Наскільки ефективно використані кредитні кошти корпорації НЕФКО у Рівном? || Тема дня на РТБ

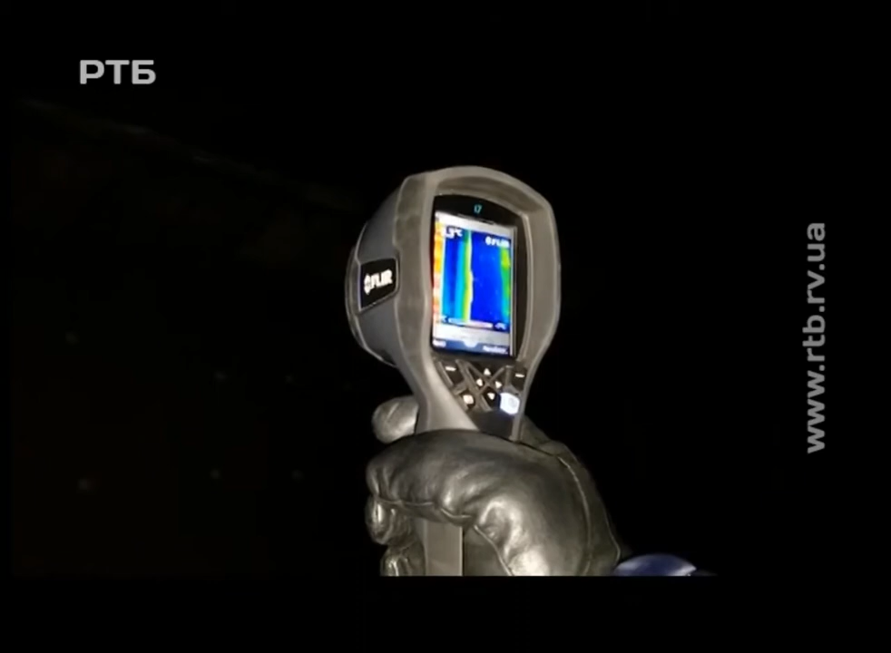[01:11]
Ось на дворі, якщо я не помиляюсь, було мінус 5 чи мінус 6 градусів, доволі вже хороша температура.
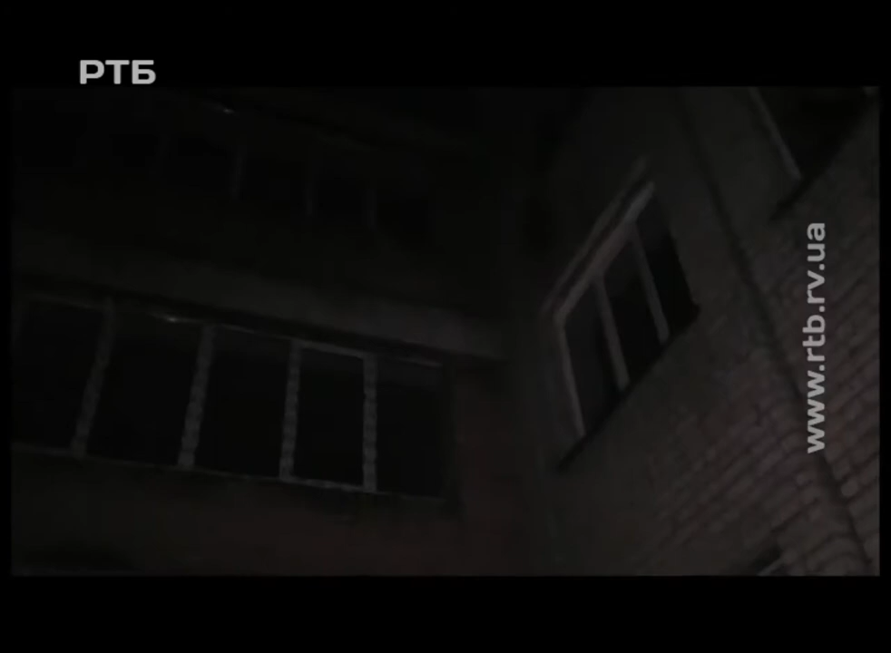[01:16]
Бачимо, що вікна вже всі замінені,
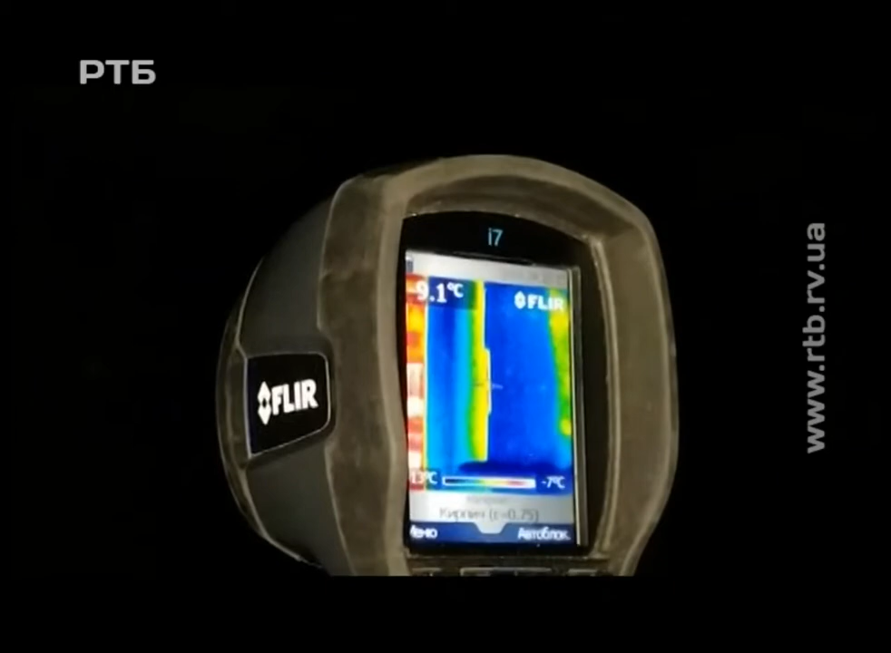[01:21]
утеплення зроблено частково і є невеличкі частини,
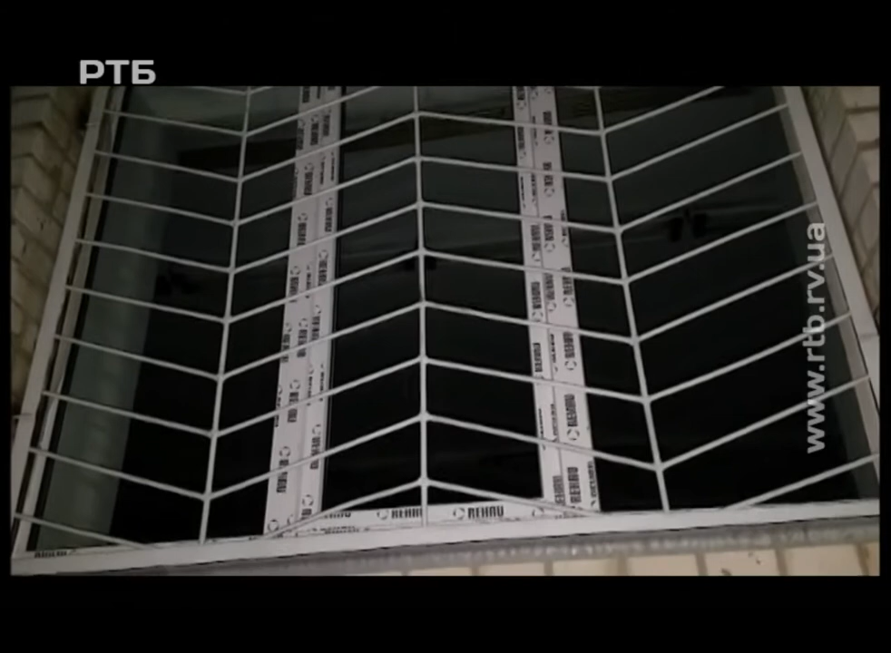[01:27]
які привідкриті з мінеральної вати.
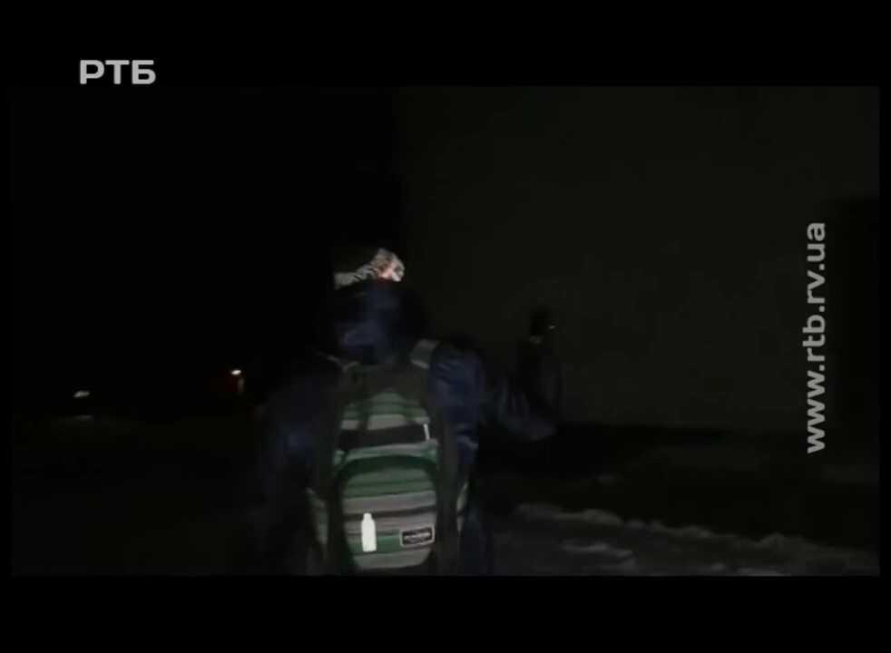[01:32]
Загалом можна говорити, що 27 школа зроблена доволі непогано, хоча ми мали побоювання, тому що коли ми бачили ззовні…
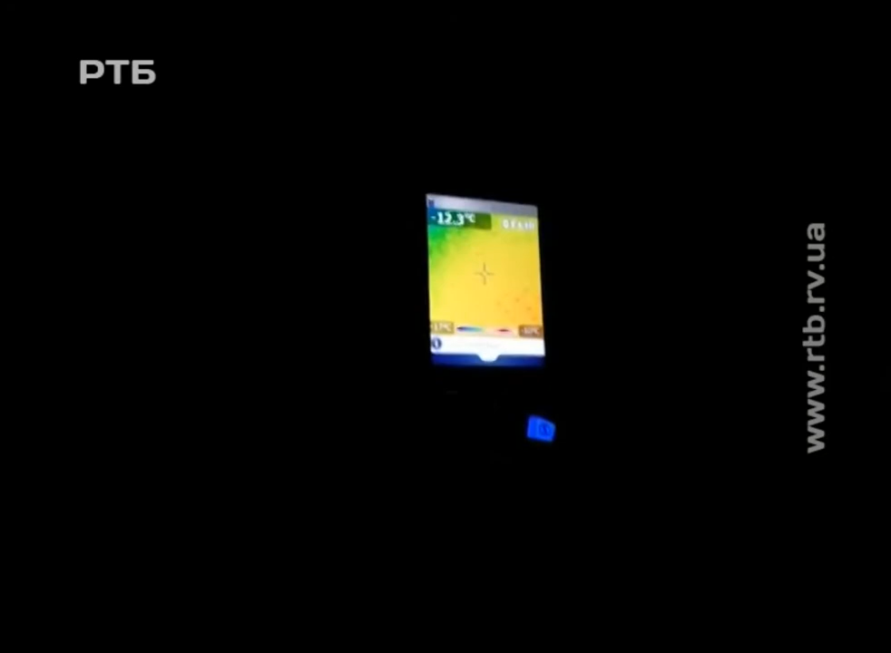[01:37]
On screen: spot -12.3°C
Ось зараз що показує тепловізор? Що це таке, там, жовто-червоне?
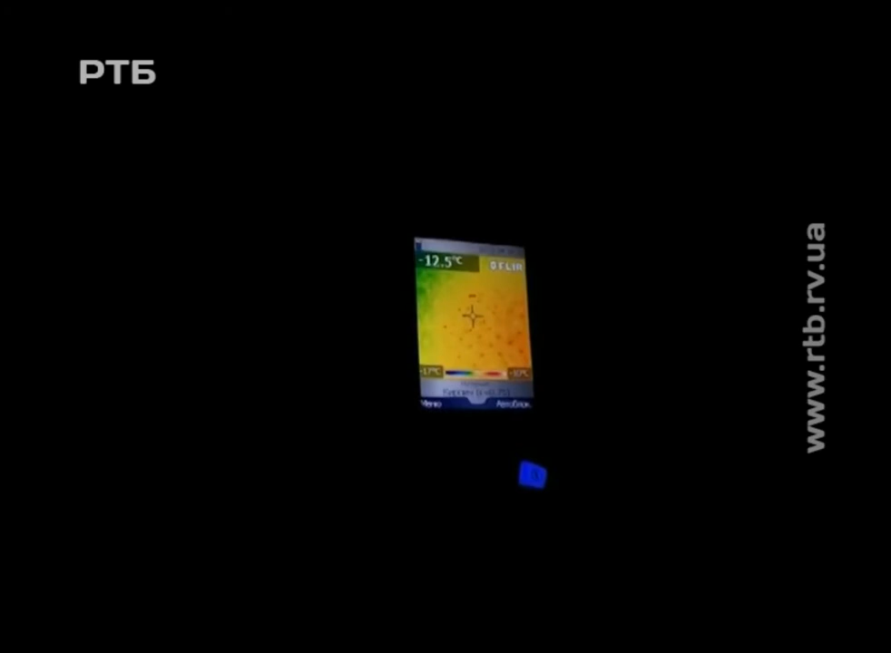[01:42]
On screen: spot -12.5°C
Жовто – це тепловтрати, але тут не все однозначно, треба дивитися температуру конкретній тості.